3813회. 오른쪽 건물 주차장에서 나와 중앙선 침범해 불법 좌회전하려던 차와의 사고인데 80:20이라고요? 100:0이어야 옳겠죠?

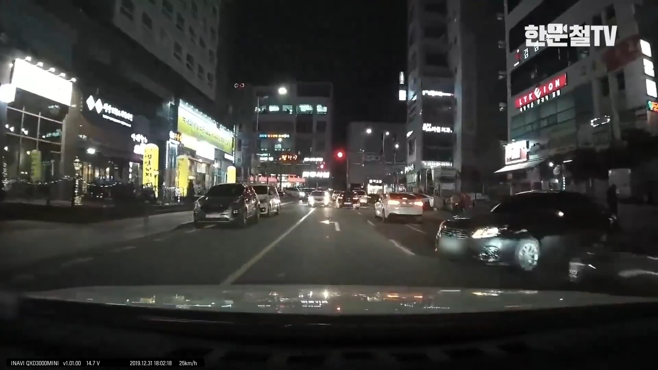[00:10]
어? 아... 저 차가 어떻게 나온 거예요? 저기 여기서 블박차가 여기 안전지대에 물고 들어간 거는 이 차 때문에 그랬으니까 저 차 가기를 빵빵해서 지나간 다음에 들어가는 거는 만만치 않죠. 여기 안전지대에 물고 간 거 그리고 다른 차랑 사고도 안 했으니까 이거는 문제 삼지 않겠습니다. 갔는데 앞차 불법 좌회전하고 이 차로 차들이 서 있는데 이 차가 왼쪽 깜빡이 켜고 나오죠.